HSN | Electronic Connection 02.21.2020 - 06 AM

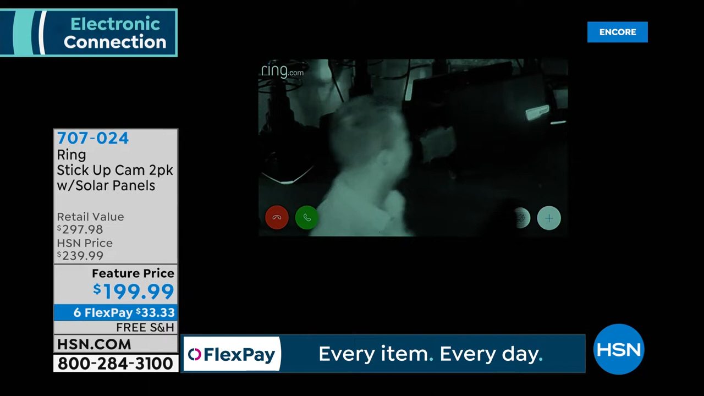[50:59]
Let's go ahead and set off the alarm. So, if you guys can look at the alarm.